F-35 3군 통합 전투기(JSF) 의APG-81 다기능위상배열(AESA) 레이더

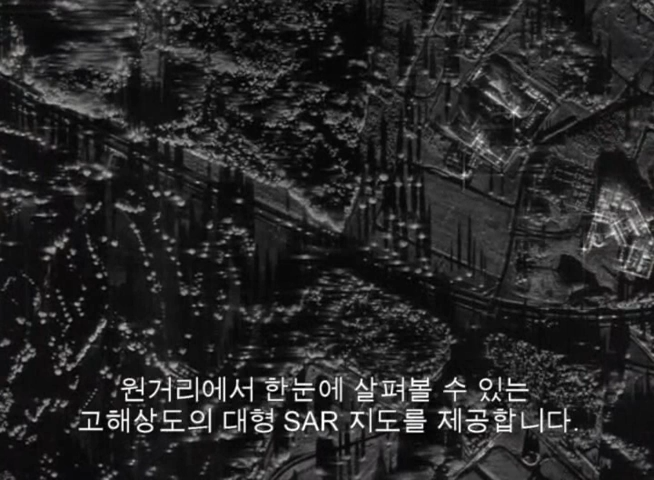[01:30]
high-resolution SAR maps at long ranges with a single look, unlike the small map areas of legacy fighter radars.
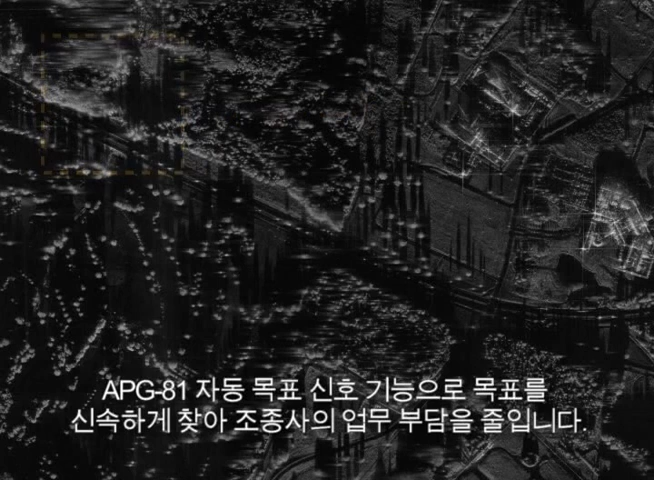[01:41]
The APG-81 automatic target queuing rapidly locates targets and reduces pilot workload.
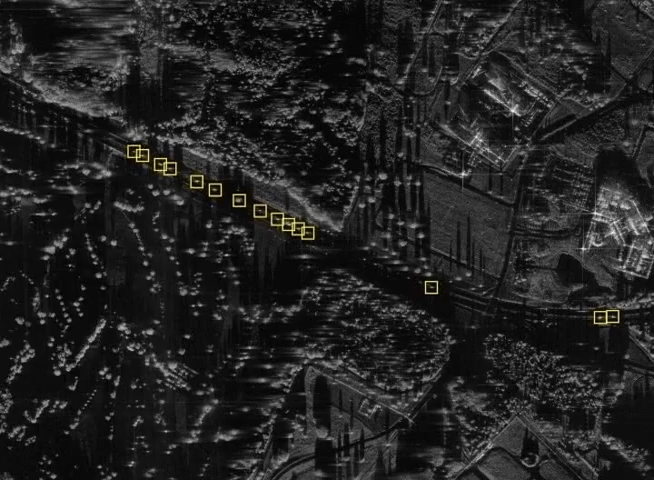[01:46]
The pilot can simply zoom in on an area of interest to expand the detail with no new map required.
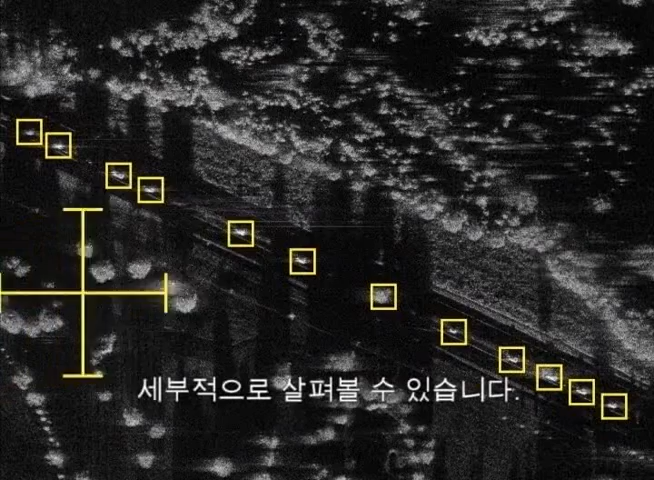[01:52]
The APG-81's advanced algorithms recognize and identify military targets with outstanding reliability.